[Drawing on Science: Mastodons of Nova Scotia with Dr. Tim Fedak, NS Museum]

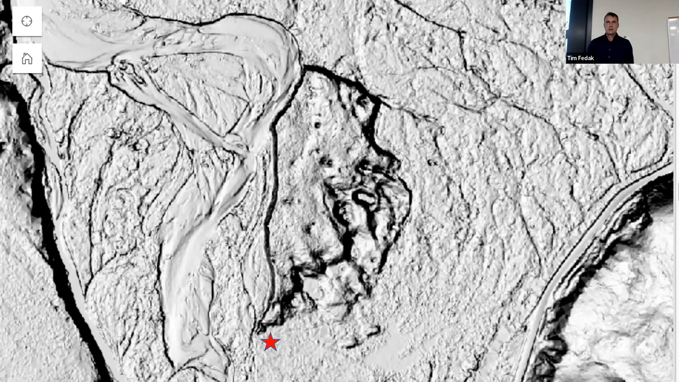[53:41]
modern sinkholes but if there's modern sinkholes there was ancient sinkholes so i'm immediately starting to hunt for sinkholes 80 000 year old sinkholes along this river